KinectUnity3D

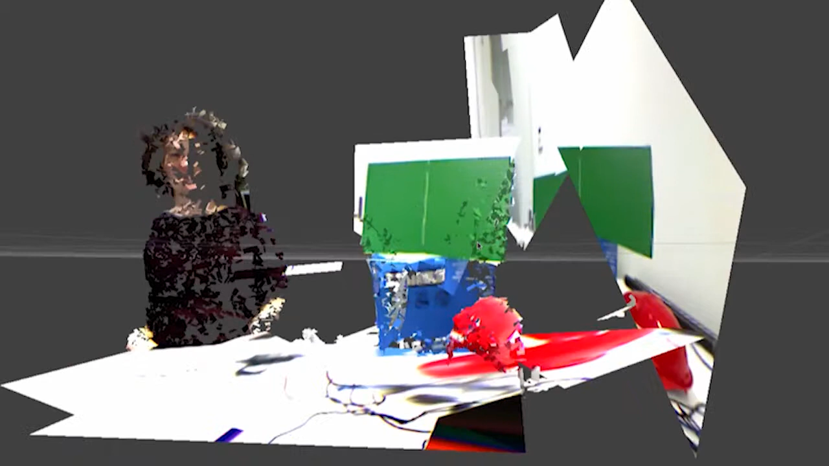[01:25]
each of which can be arbitrarily shaped and sized to best represent whatever surface it should be.
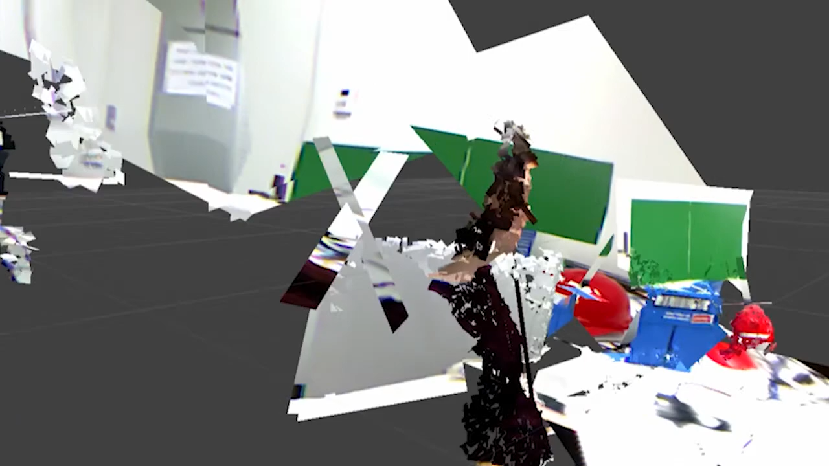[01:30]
So here we can see this large green object is being represented by a single larger quad, whereas the helmet, for instance, is fragmented, as is our model Joanna,
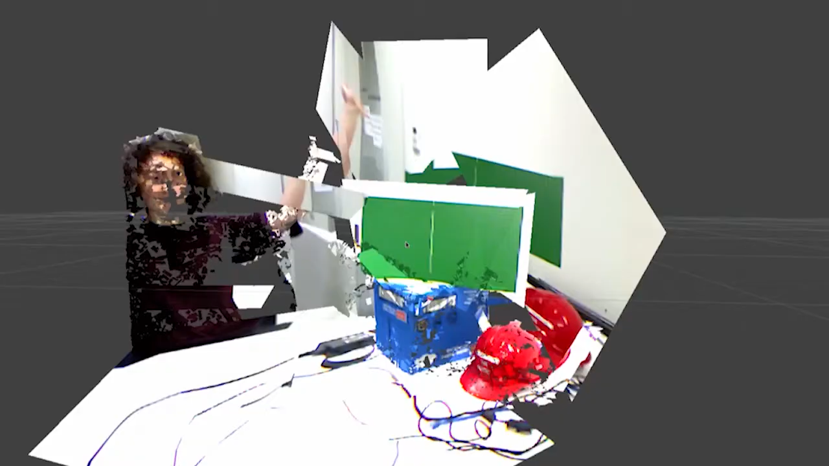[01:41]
who is represented in fairly decent detail by multiple quads.
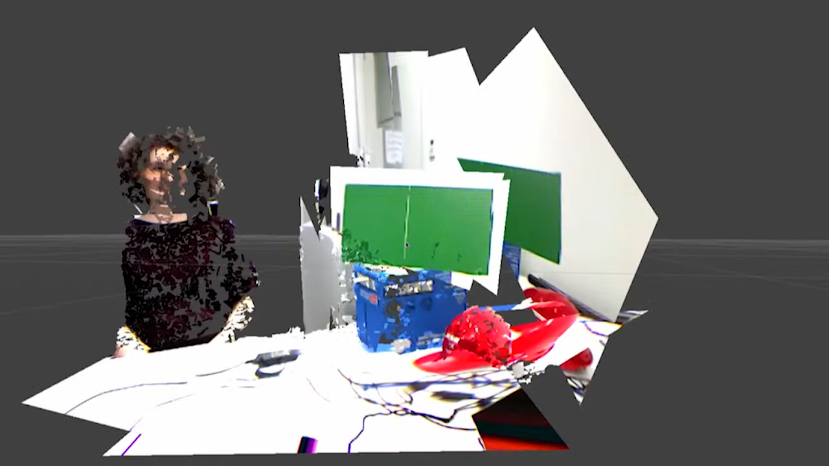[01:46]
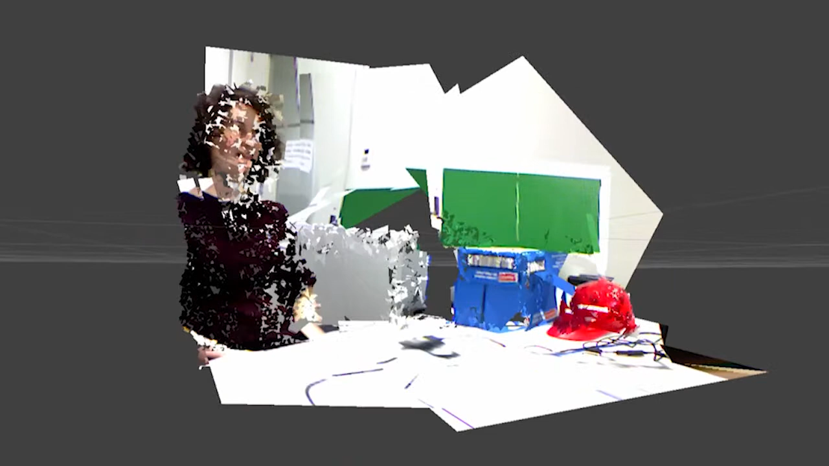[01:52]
So we can see the algorithm updates in real time and we get good results as the model moves around.
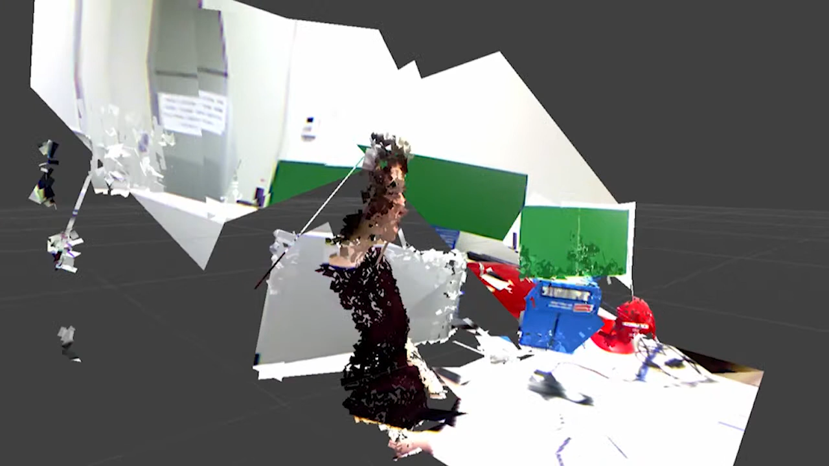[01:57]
We can also orbit our view to show the scene.